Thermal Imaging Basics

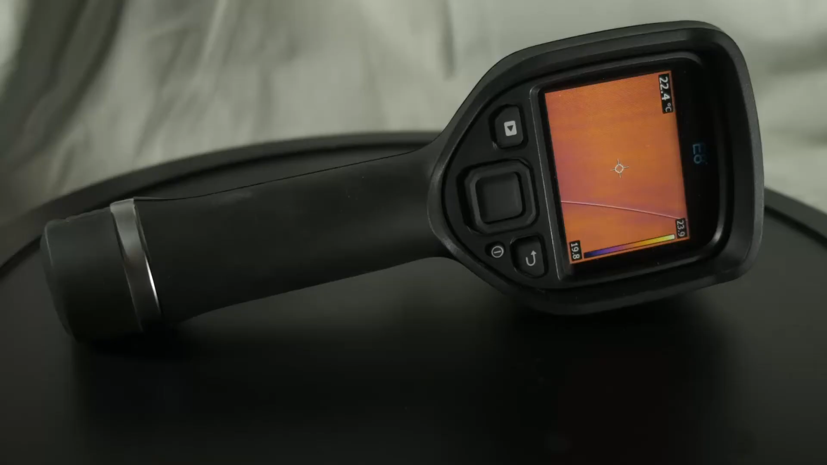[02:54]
So this is my FLIR E8 XT thermal imager.
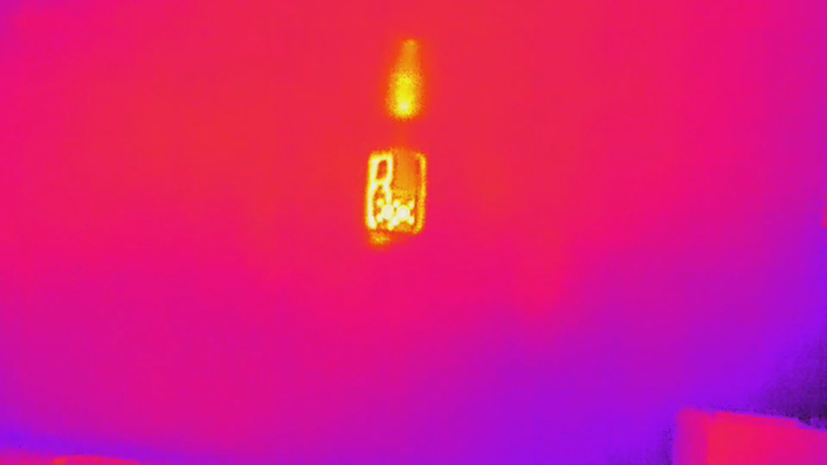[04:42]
So now you can see the hand warmer in total darkness. Imagine a person lost at night and no lights in the area. No way to see them. I mean you could wander around with a flashlight and hope for the best.
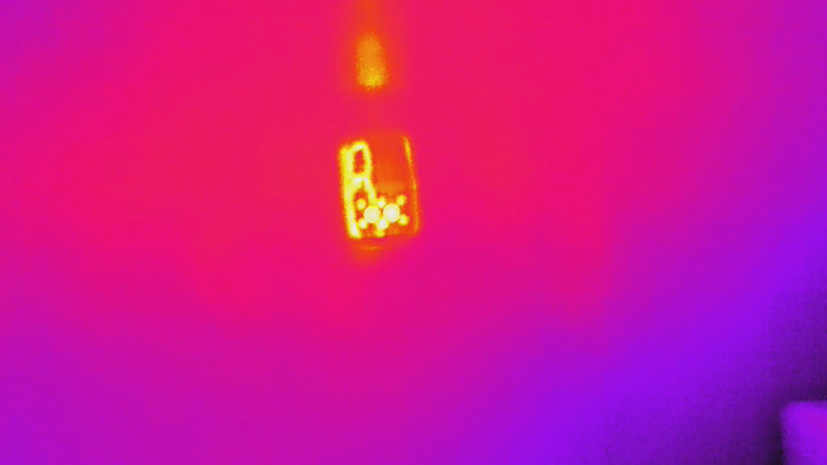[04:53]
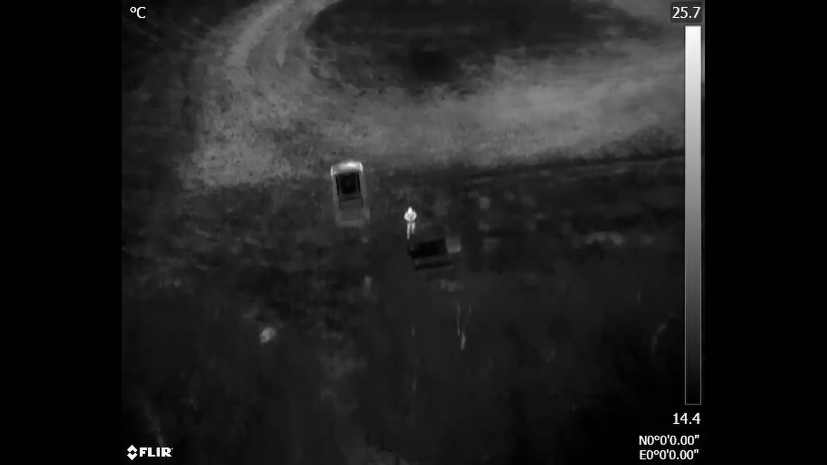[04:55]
On screen: scale top 25.7°C, scale bottom 14.4°C
But with my cameras they're basically fluorescent.
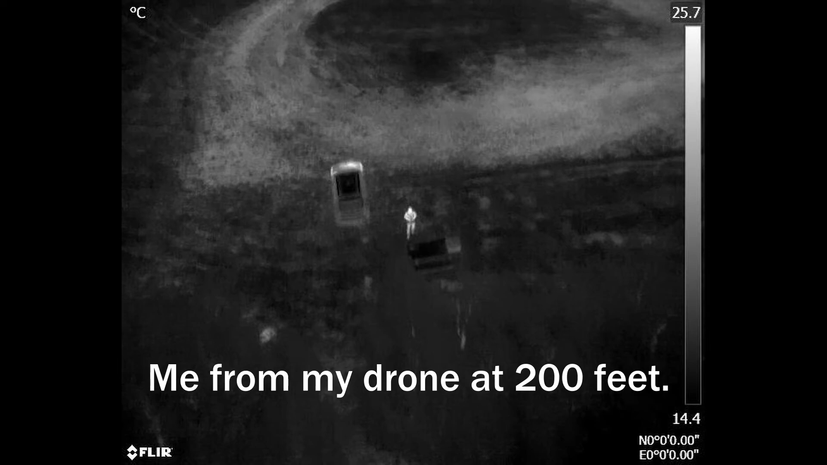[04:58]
On screen: scale top 25.7°C, scale bottom 14.4°C
Before you ask, yes I can see wildlife like this too and no I'm not able to use my drone to hunt. Laws are very specific.
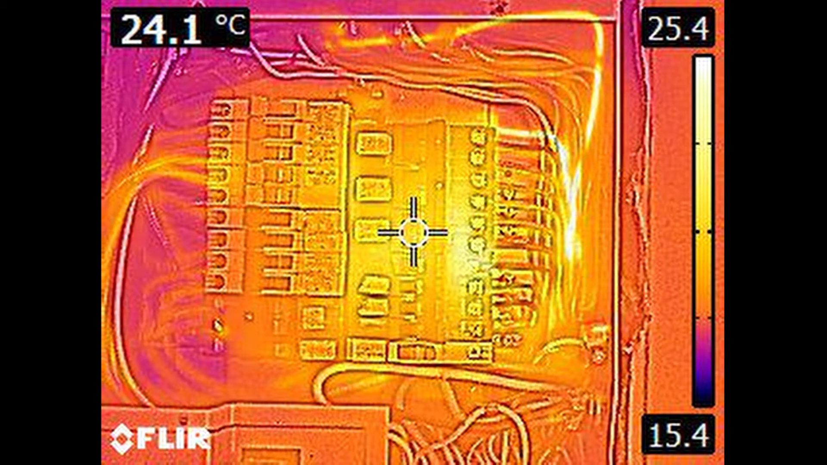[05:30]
On screen: spot 24.1°C
So here's a picture of the electrical panel in my house. I actually had to set this one up. The brake or the wire that you see that is a lot warmer than the rest has a heater and my freezer running on it.
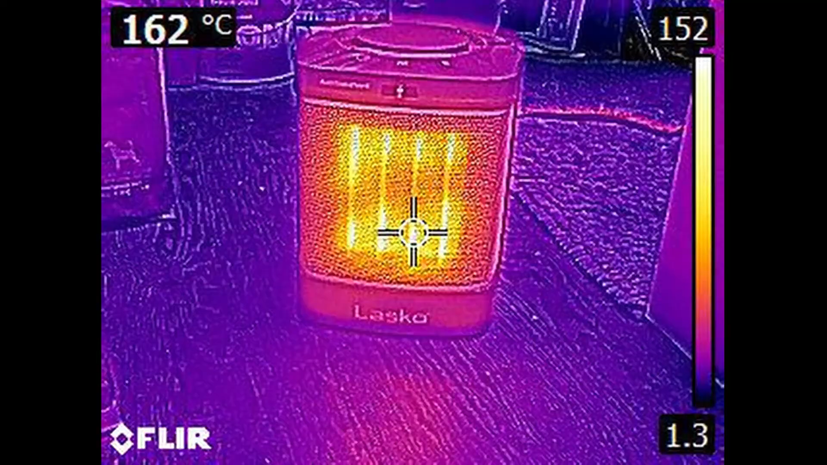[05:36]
On screen: spot 162°C
And no this is not normal but it shows you what we actually see.
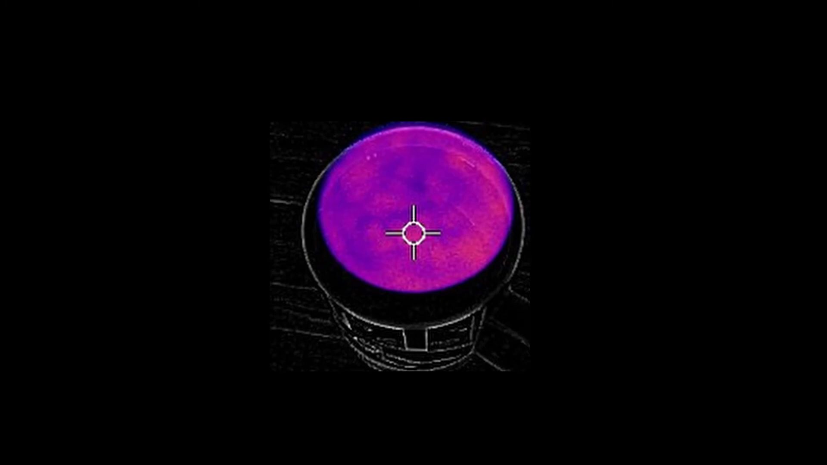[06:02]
However if we switch to the thermal view you can see the convection currents. This was a lab exercise in my level 1 training and I still think it's freaking awesome.